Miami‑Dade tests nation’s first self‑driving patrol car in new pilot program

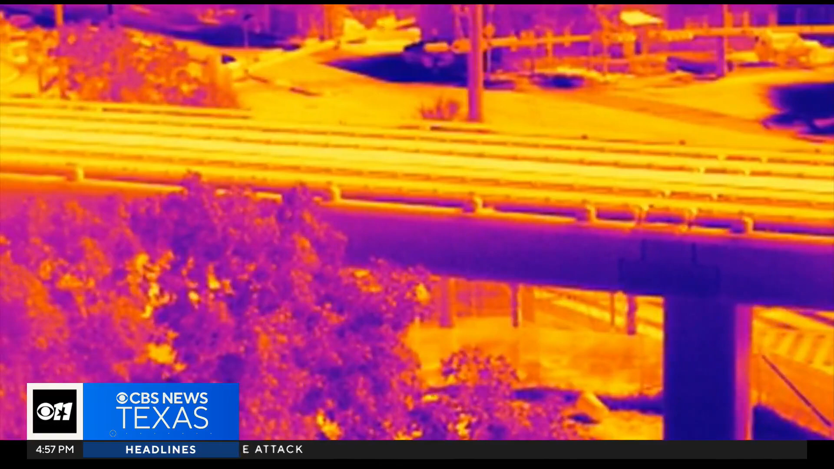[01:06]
360-degree cameras, and its own drone that can act as an eye in the sky, all sent back live to a police command center.